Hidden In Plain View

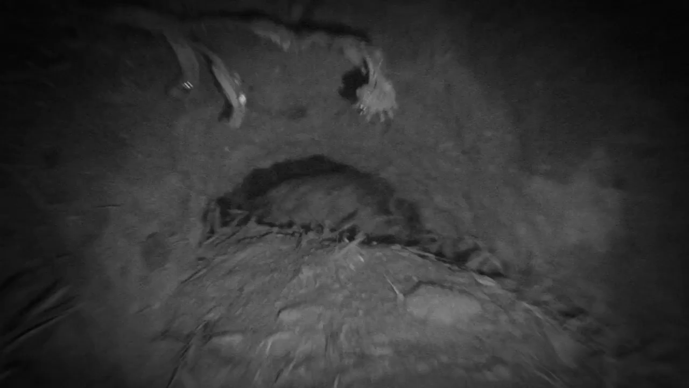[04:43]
In fact, they're not really rats at all, but highly specialized rodents adapted for arid environments. They have a complex social life that revolves around a system of burrows called a precinct. Here, they signal to their neighbors by drumming their feet on the ground.
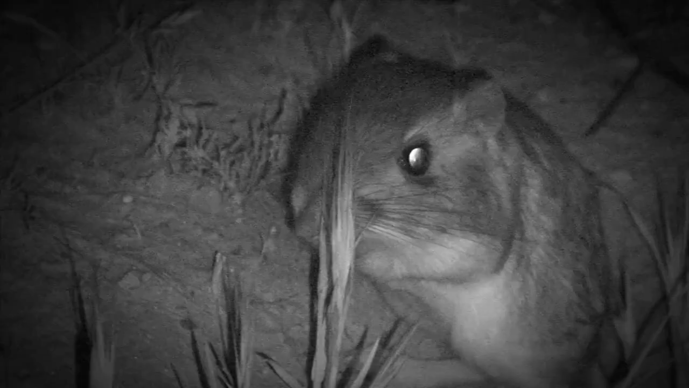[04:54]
Dr.
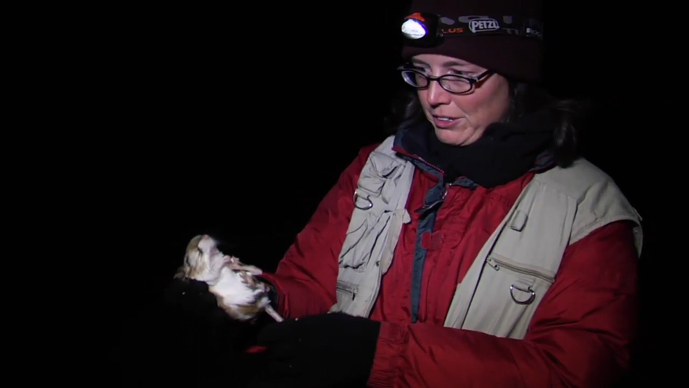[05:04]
Laura Pru, a conservation biologist at the University of California, Berkeley, studies how giant kangaroo rats interact with their environment.
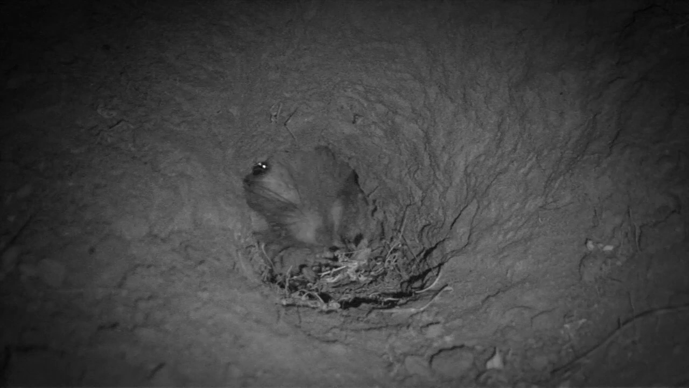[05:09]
Kangaroo rats are really an incredible species.
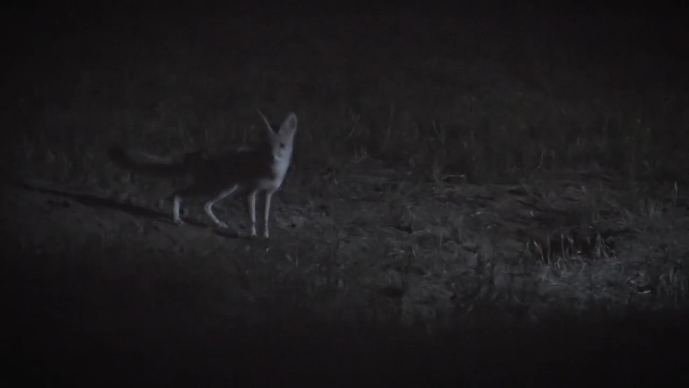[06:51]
And then at about six weeks or so, you do see the pups kind of coming above ground, usually for brief periods. In the areas where there's good quality habitat left, the kit foxes are actually doing fairly well.
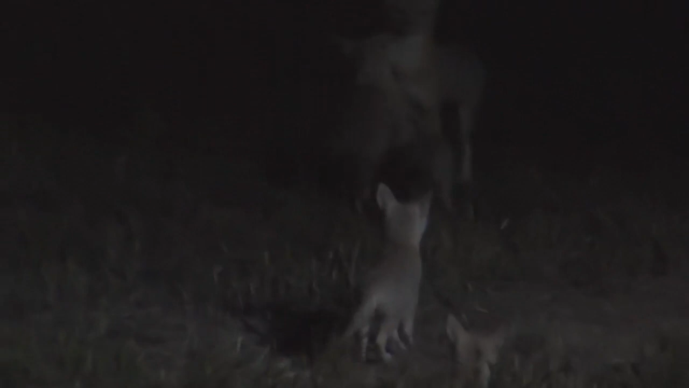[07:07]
The problem is there aren't very many of those areas.
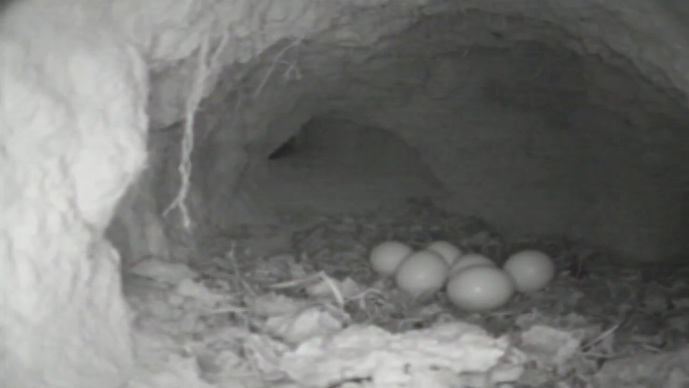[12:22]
After hatching, the chicks are entirely helpless. They weigh less than half an ounce and are unable to see and can't even move around on their own until they are five days old.